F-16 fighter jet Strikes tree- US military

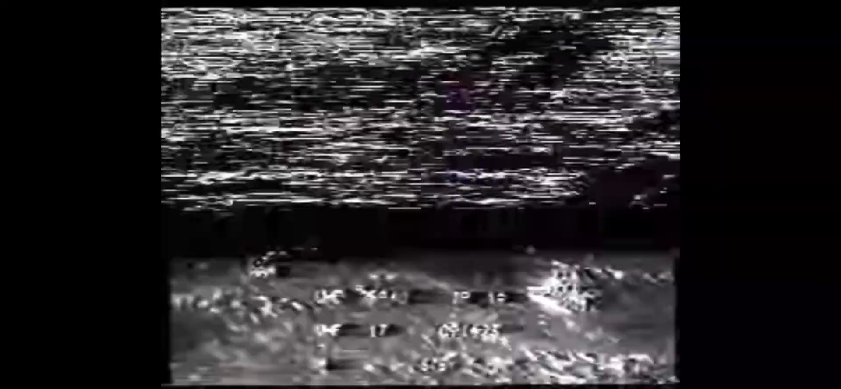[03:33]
I then picked up motion in my lower right peripheral vision, kind of like a bird going by.
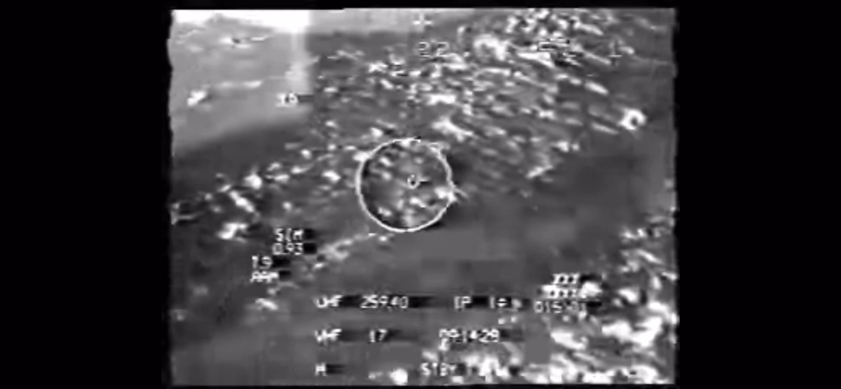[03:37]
I thought I turned and looked, and I saw the trees approaching.
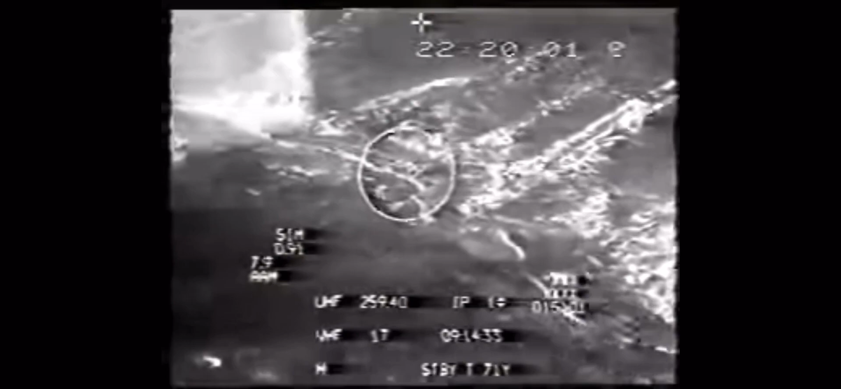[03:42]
I thought I yelled and pulled hard on the stick, but the tape shows that I didn't say anything until after the collision.
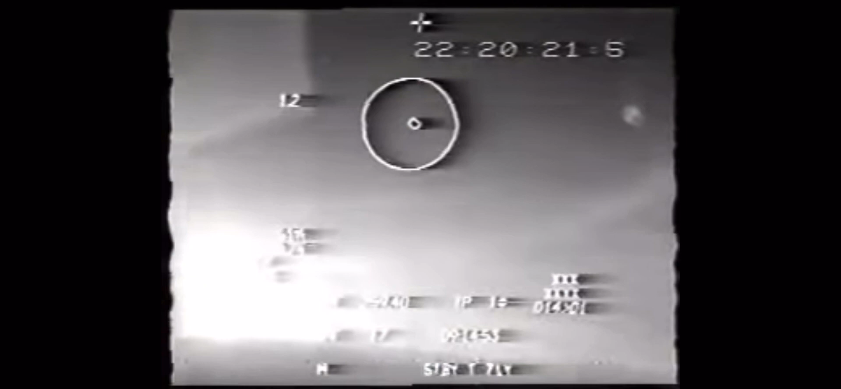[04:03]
There was a puff of smoke through the air conditioning system, and the engine began to run rough.
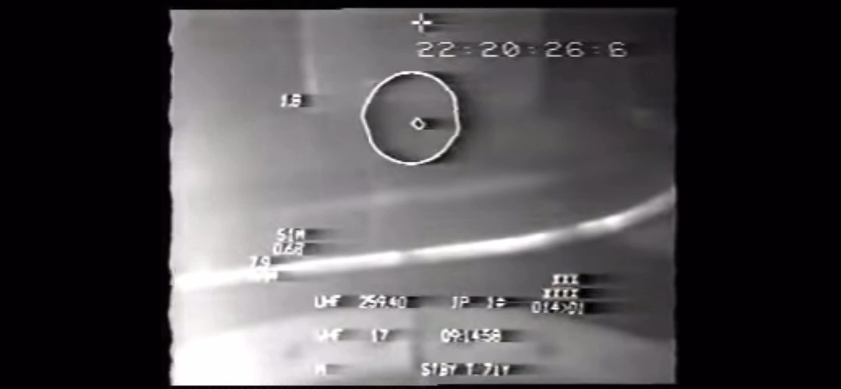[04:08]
I reduced the power until the engine smoothed out and then began to climb.
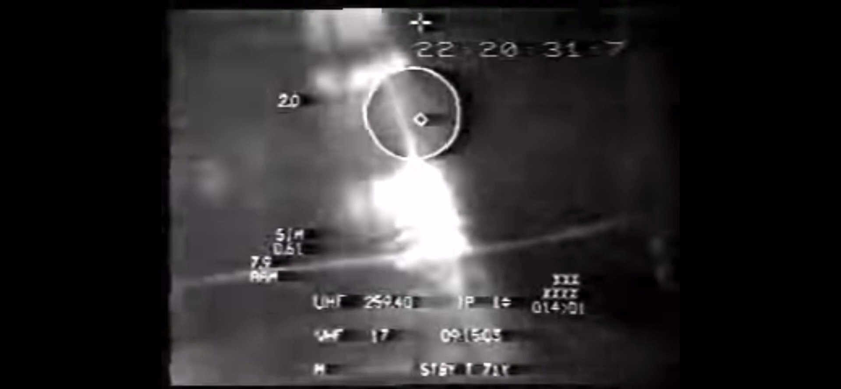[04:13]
After a knock-it-off call, I got the flight lead to rejoin and then flew a straight-in approach. It's a tribute to the engine that I kept running after eating parts of the tree, and a tribute to the aircraft that it handled normally with this damage.